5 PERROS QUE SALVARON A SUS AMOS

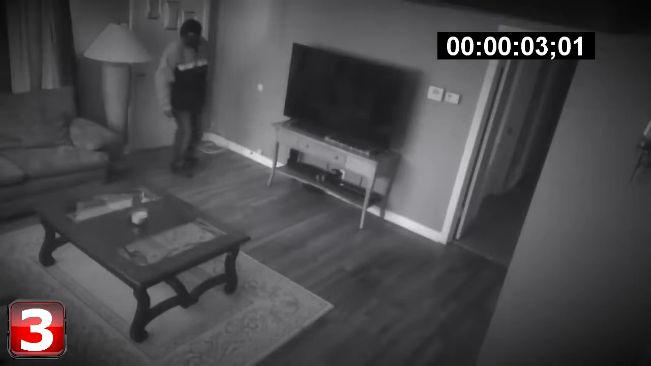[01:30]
Este American Pit Bull Terrier es el orgullo de los perros. En este video demuestra para lo que está hecho, para proteger a su amo y cuidar su territorio.
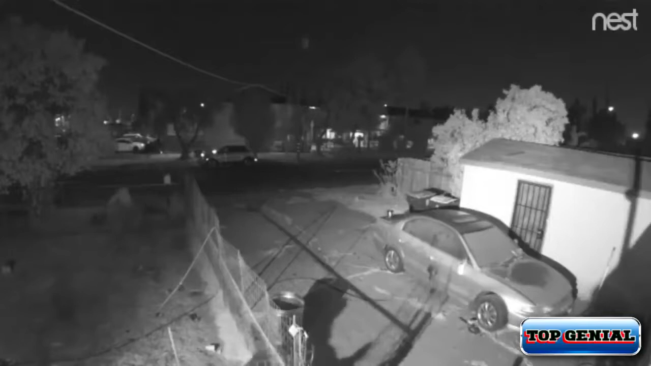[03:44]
Un ladrón entró a robar a una residencia, pero no contaba que dentro de la casa estaban dos de los mejores perros de guardia y protección, como lo es el pastor alemán.